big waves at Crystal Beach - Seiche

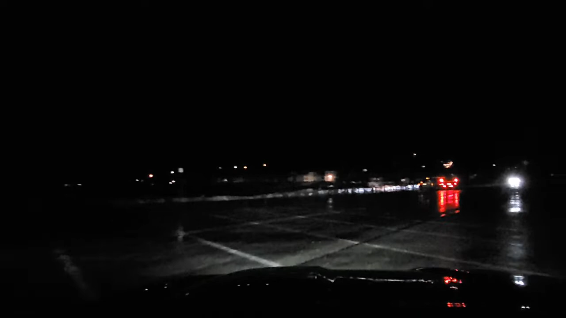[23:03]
Yeah. Yeah. It's a Niagara part. Niagara. Niagara region? Yeah. Bloody hell, buddy. Turn your high beams off. I can't see. I can't see. I can't see.